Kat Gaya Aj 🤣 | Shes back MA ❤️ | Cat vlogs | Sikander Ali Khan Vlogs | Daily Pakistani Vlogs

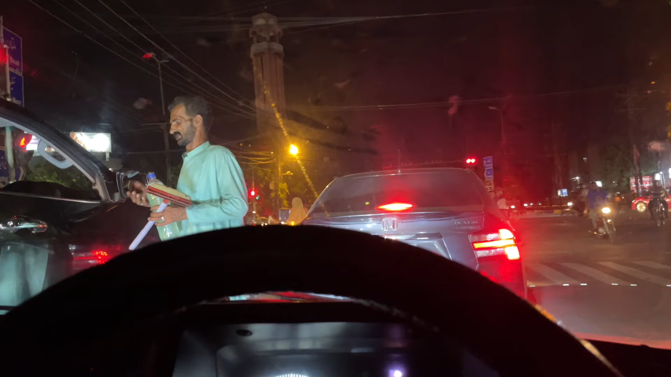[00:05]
इसने आके फिर वाइपर मारना है। अभी शीशा साफ करवाया मैंने, ठीक है ना?